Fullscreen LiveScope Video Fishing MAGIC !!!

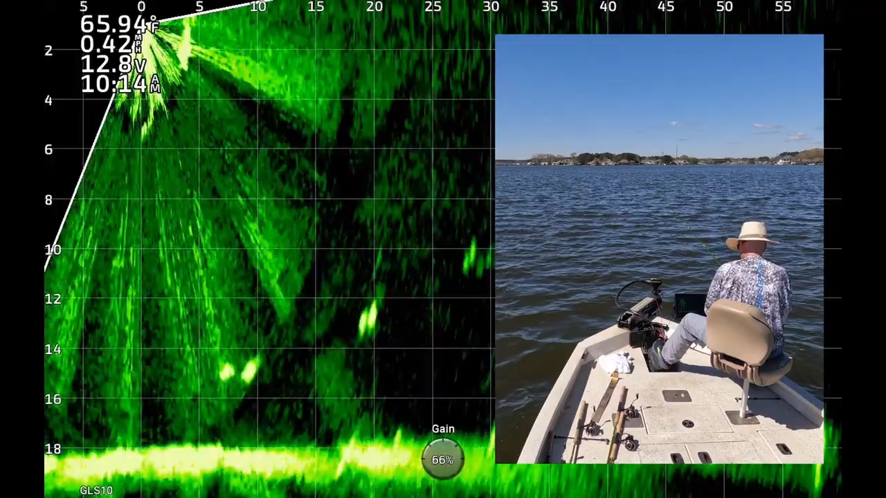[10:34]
On screen: water 65.94°F
top of it looks like there's actually two fish and the smaller one peels off and gets it i think that's the male boom he just hit it they're pairing up this
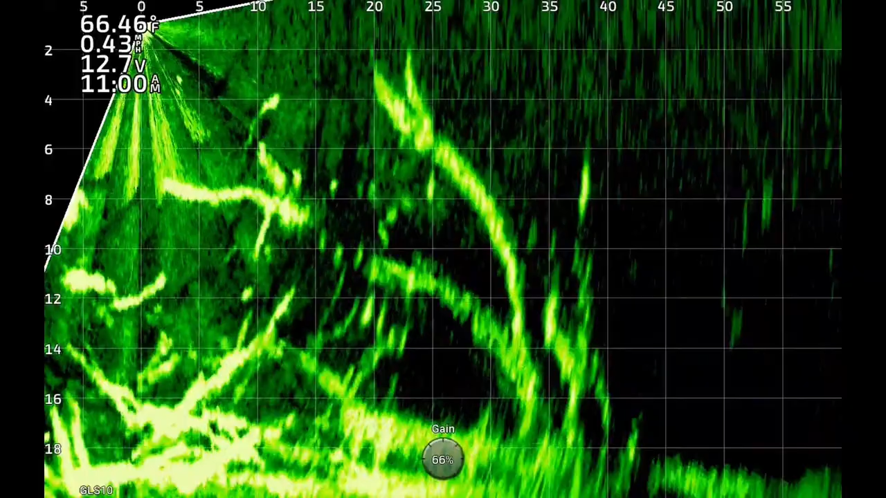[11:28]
On screen: water 66.46°F
okay here's some crappie buying true okay you just saw the uh the jig shoot down now the jigs right there you see a crappie two or three chasing one of them comes up and just hit it boom right there man these fish were aggressive eating
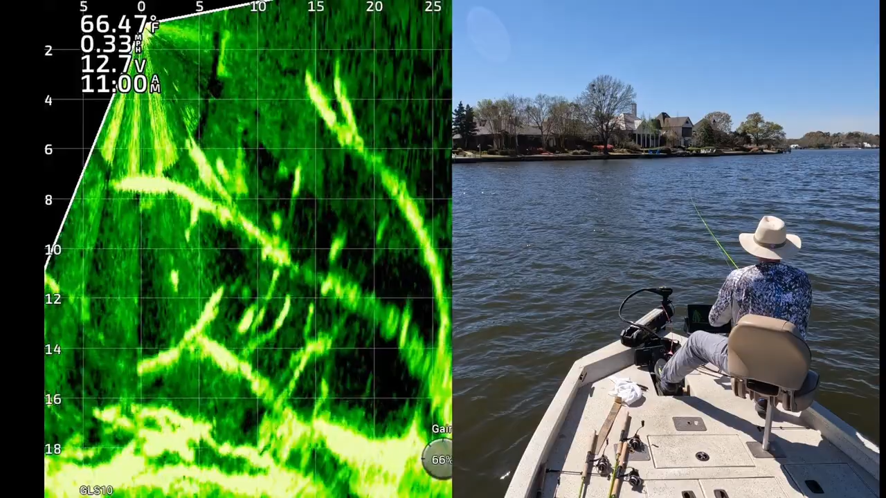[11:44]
On screen: water 66.47°F
it he didn't waste any time yeah this is another nice black crappie i
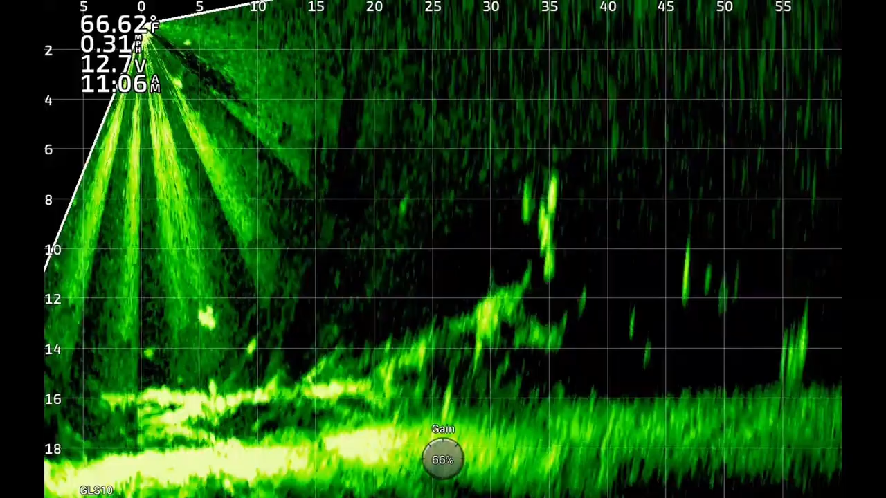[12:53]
On screen: water 66.62°F
some brush bunch of crappie they're about 30 feet away about eight feet deep there's my jig coming on top of him if i can definitely focus there it is oh one of them saw
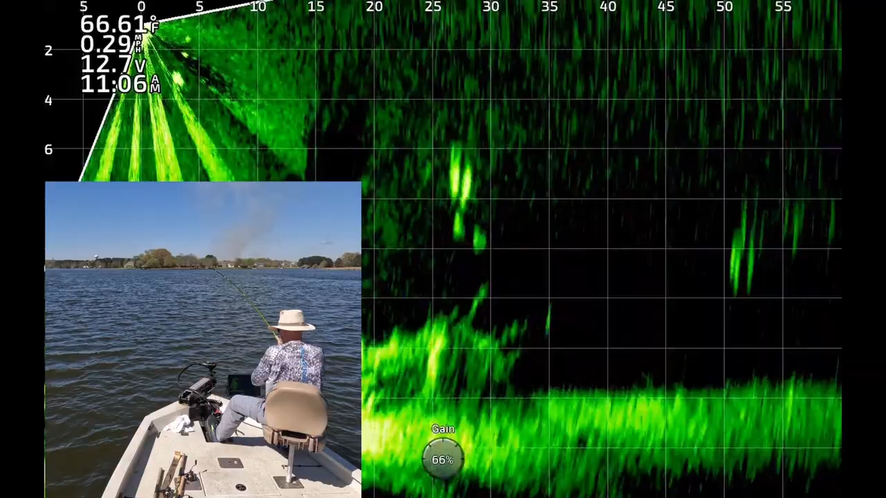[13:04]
On screen: water 66.61°F
this peel off boom there he hit it there he hit i love bringing the jig past a little group of them because competition really helps you
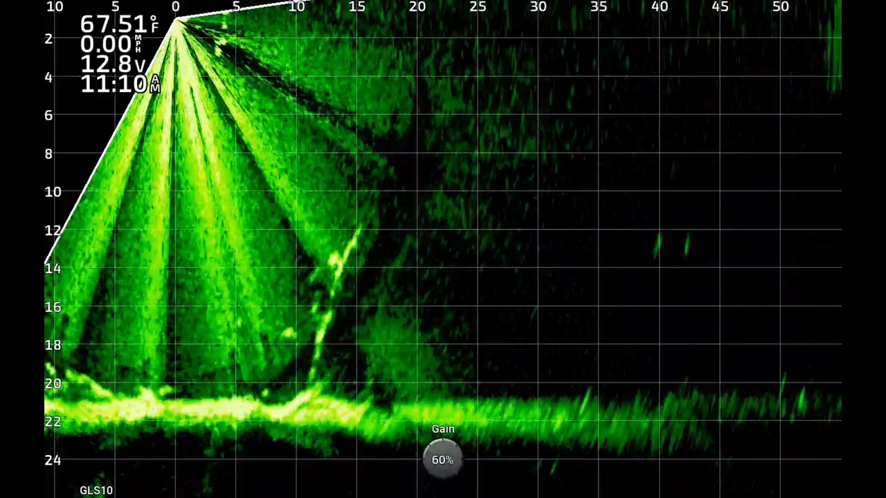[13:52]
On screen: water 67.51°F, speed 0.00 mph
here are some fish about 13 feet deep by a tree about 12 feet from the boat there's my jig dropping down on top of them there's a couple of them right there and the jig is coming over the top of them and it looks a little shaky one of them just saw boom he hit it had to get it he's on his way to the boat let's get
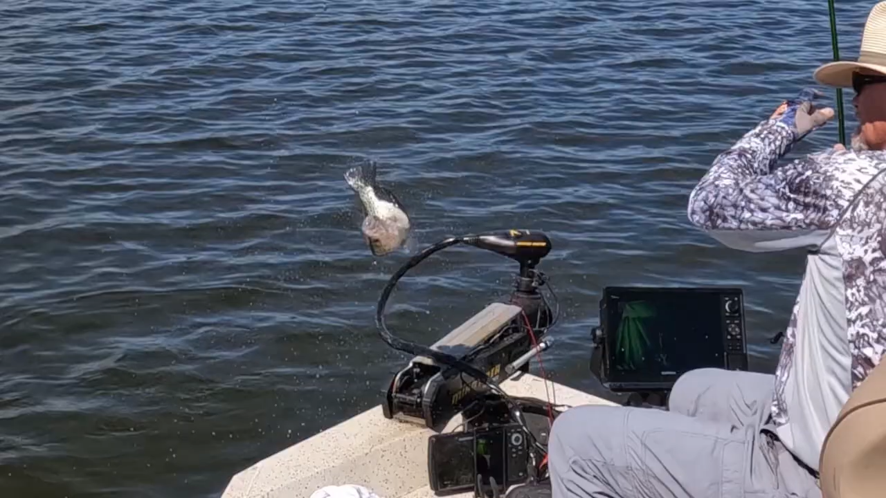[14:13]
him in here another nice black crappie about 12 inches long let's put him in with his friends
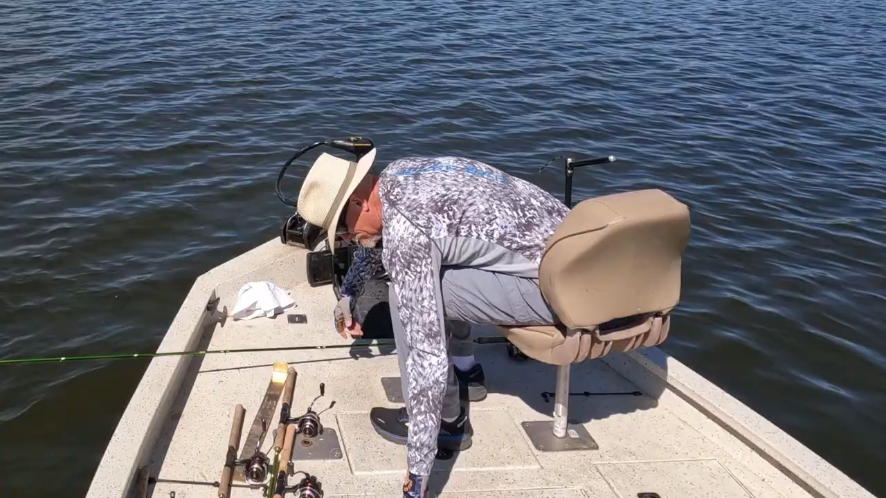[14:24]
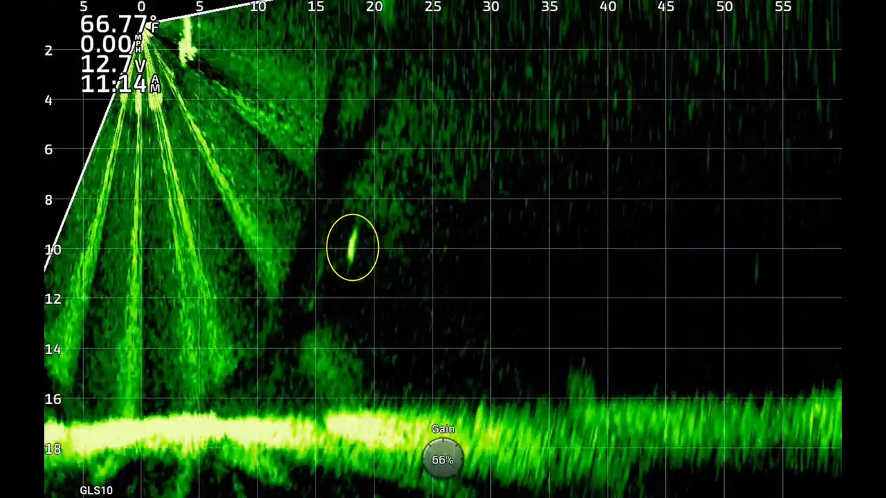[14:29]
On screen: water 66.77°F
okay let's see we got an isolated crappie about 17 feet away 10 feet deep there's the jig right on top of him he just saw it swimming toward it boom he couldn't resist had to set the hook on and get him in the boat this is another good crappie i think it was a black crappie